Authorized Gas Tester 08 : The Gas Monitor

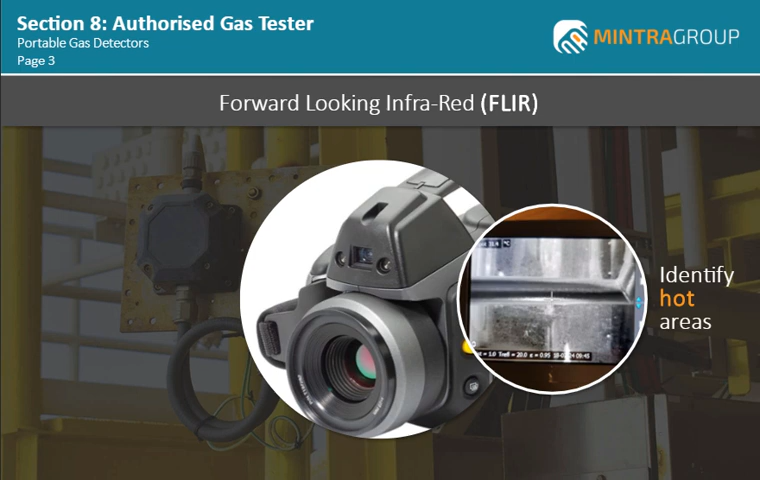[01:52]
FLIR cameras can also be used to identify hot areas where a fire may have been initiated, sounding an alarm in the control room for investigation. FLIR cameras can provide continuous monitoring, however, they are also susceptible to outside sources of light, such as flash photography, which may cause spurious alarms. Non-aspirated gas detectors are normally used for the detection of flammable gases,
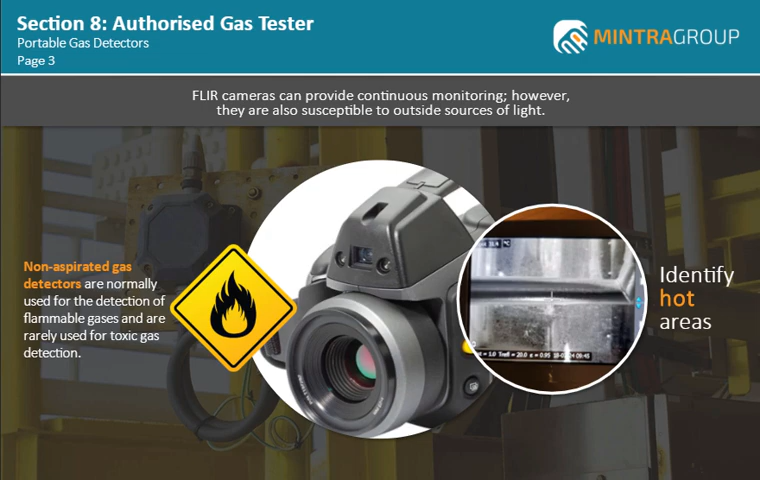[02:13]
and are rarely used for toxic gas detection.